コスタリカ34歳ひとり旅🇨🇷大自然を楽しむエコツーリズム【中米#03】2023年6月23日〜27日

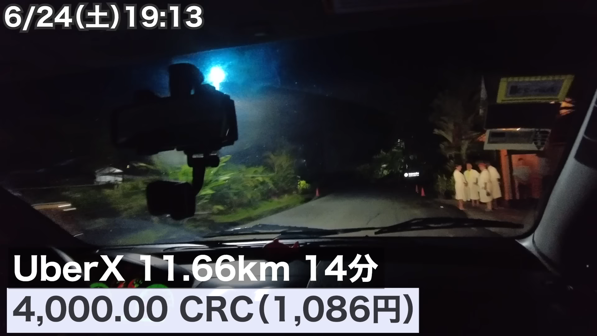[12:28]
無事ウーバー拾えたので、宿に帰ります。一瞬宿に帰って荷物を置きます。